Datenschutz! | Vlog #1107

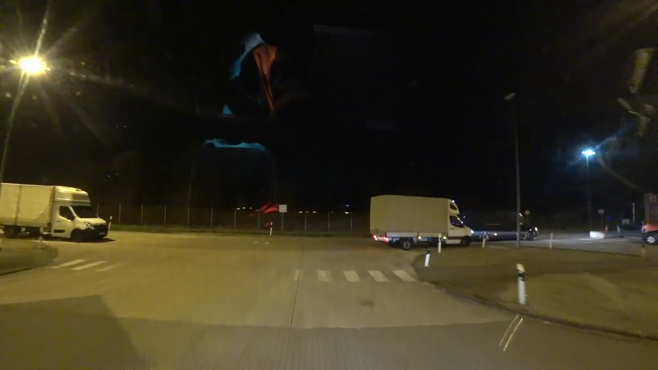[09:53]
Ich frage mich ja, was die hier warten. Und dann frage ich mich, warum der hier mitten hier steht.
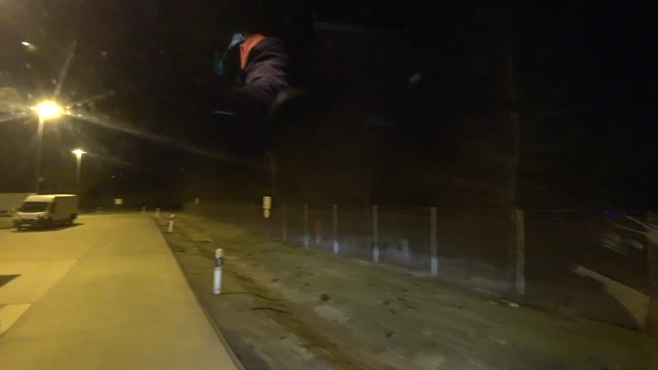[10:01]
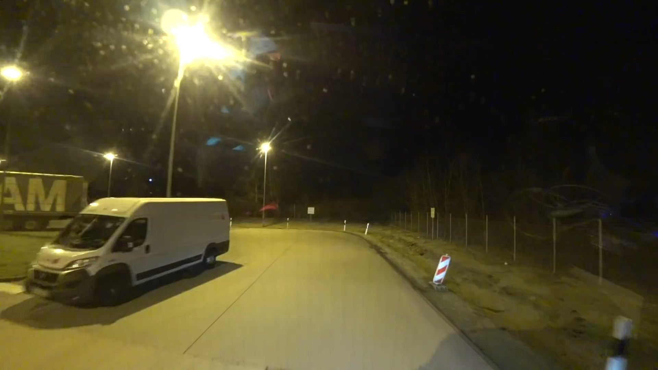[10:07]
Nee, die Kleinen können sich doch dahin stellen, wo die Laternen sind. Da ist doch genug Platz für die. Da
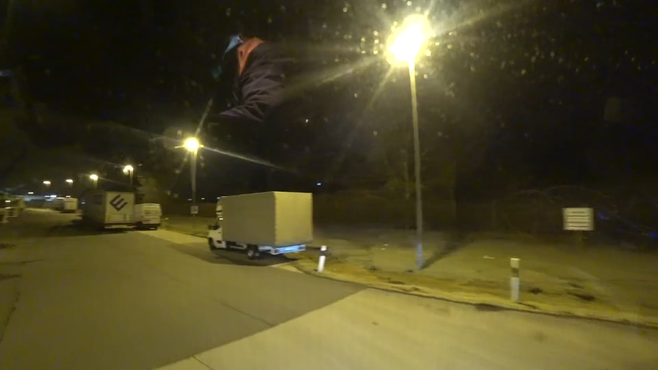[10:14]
hast ja hier zwischendrin immer die Lücken, wo die Laternen sind. Gut, hier sind jetzt gerade keine.
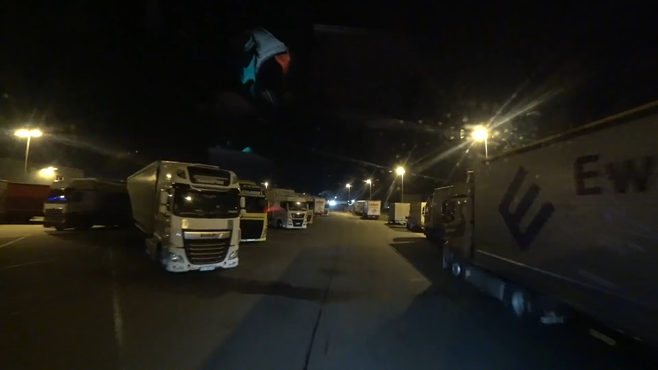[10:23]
Aber drüben auf der anderen Seite, da hast du so eine breite Lücke. Da steht in der Mitte eine Laterne.
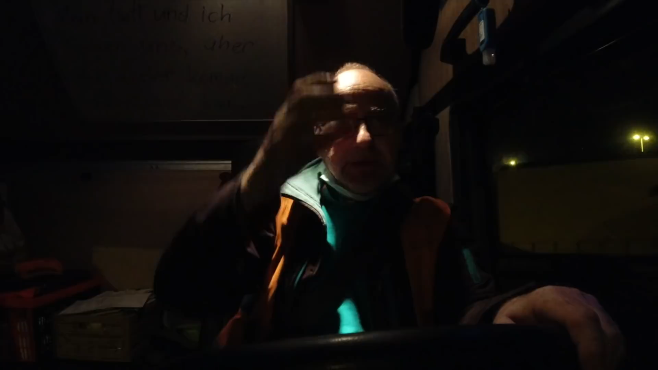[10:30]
Da kann sich so ein kleiner davor und ein kleiner dahinter stellen.
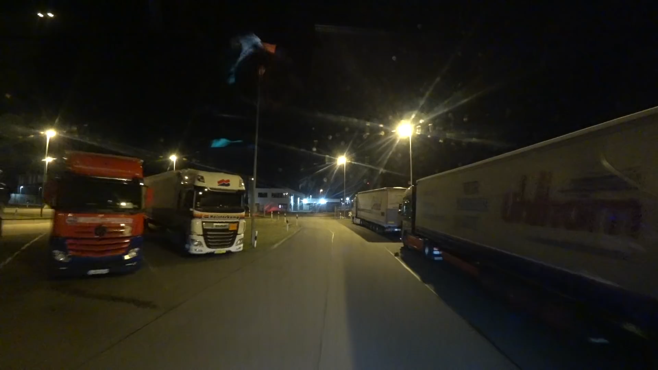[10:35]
Da müssen die sich doch nicht hier in die großen Parklücken stellen und mitten in den Weg und überall hin. So, und jedenfalls fahren wir jetzt hier hinter ins neue Gewerbegebiet. Da ist unsere Abladestelle und wenn nicht, sollen sie uns sagen, wo das ist.
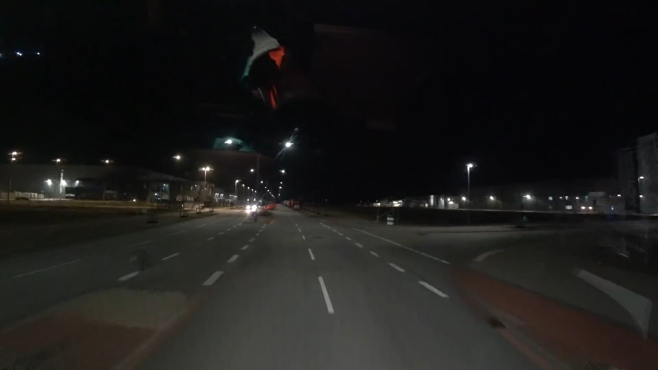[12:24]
Und dann geht's nach Hause. So. Wenn hier Platz ist, schlafen wir nämlich immer hier. Oder da. So, jetzt muss ich gucken, wo der Einfahrt ist. Das ist der Waggon der Einfahrt. Schnellig ist da vorne, glaube ich.